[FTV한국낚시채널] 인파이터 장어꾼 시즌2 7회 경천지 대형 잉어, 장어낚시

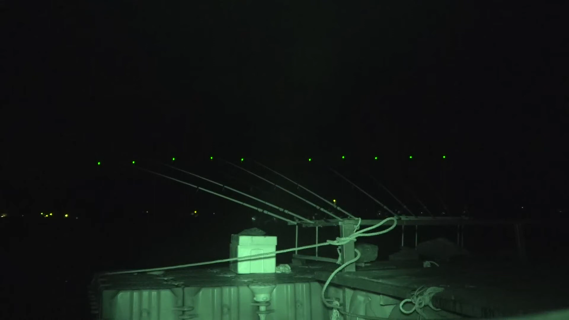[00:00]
그런데 다행히도 비도 그치고 바람도 잠시 멎었다. 그때 거짓말처럼 입질이 들어온다.
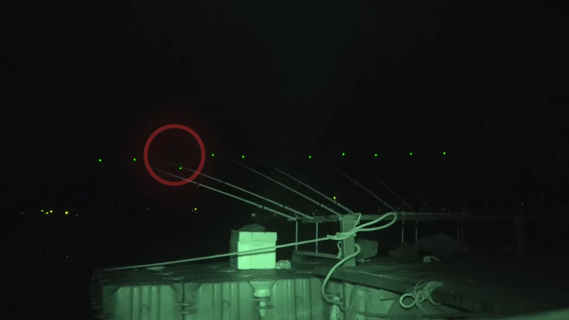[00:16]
급하게 달려가 챔질해보는 임파이터 김주형.
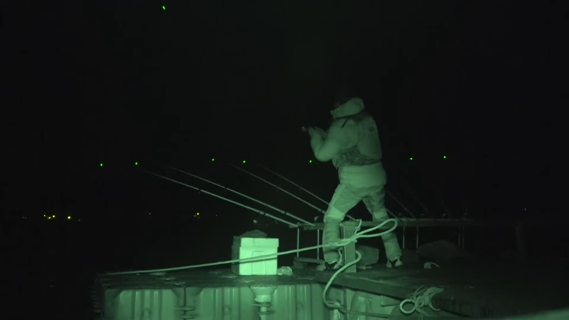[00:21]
걸었다. 과연 어떤 녀석일까? 제법 힘을 쓰는 게 기대감을 가지게 한다. 흔들리는 부표 위에서 중심을 잡으며 녀석을 제압하기란 쉽지 않아 보인다. 자왕가요? 자왕하냐는 질문에 묵묵부답이다. 확신이 서지 않는 모양이다. 일단 좀 더 지켜보기로 한다. 이 정도면 힘이 빠질 듯도 한데 그렇지 않다.
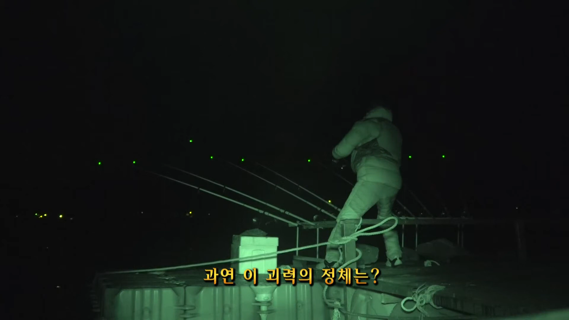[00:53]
오히려 더 거세게 반항하기 시작한다. 그럴수록 녀석의 정체가 궁금해진다. 드디어 모습을 드러낸 녀석.